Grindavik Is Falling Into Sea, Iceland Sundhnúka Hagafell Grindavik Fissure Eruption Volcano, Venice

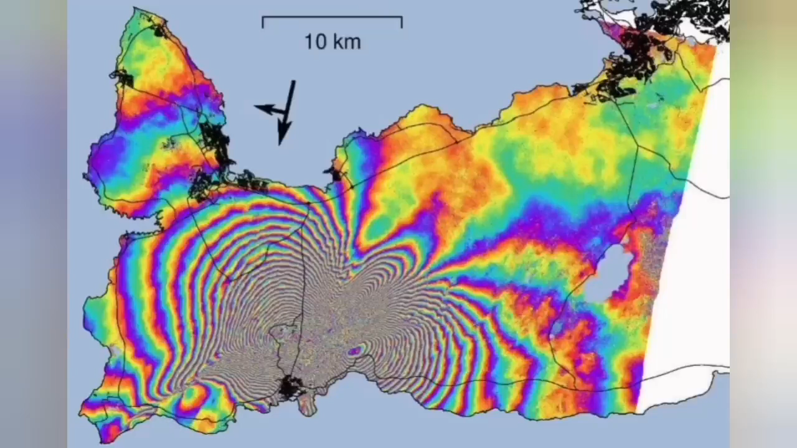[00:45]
We see it there, the splitting of the ground between the Eurasian plate and the North American plate,